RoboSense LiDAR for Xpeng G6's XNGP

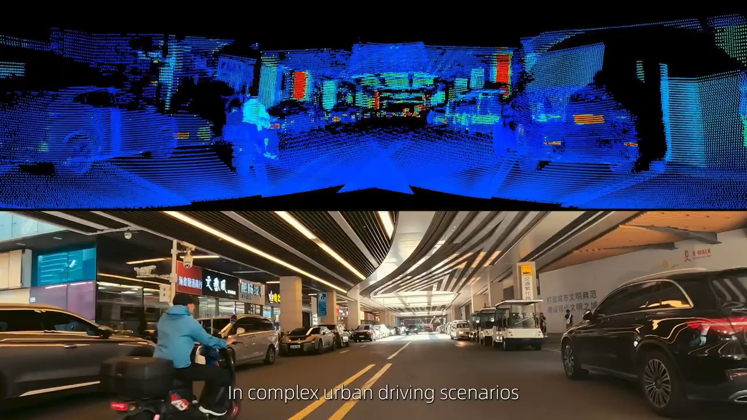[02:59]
In complex urban driving scenarios, it effectively detects obstacles in close proximity to G6 front and sides,
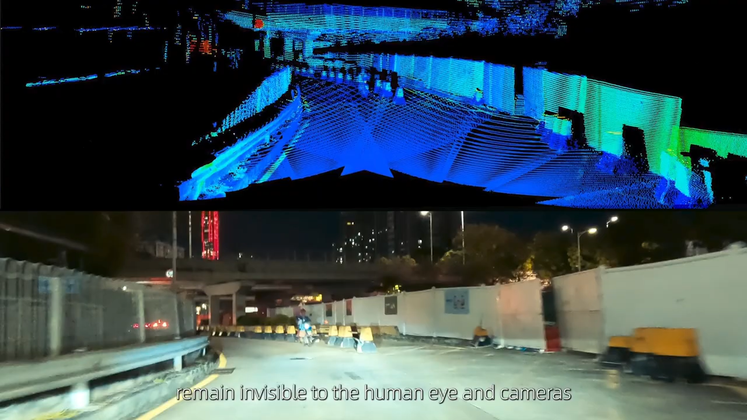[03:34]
It detects obstacles that remain invisible to the human eye and the cameras,
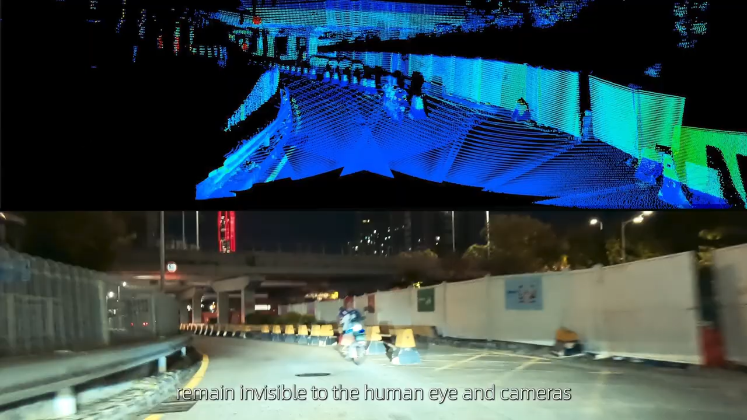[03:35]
ensuring safe nighttime driving.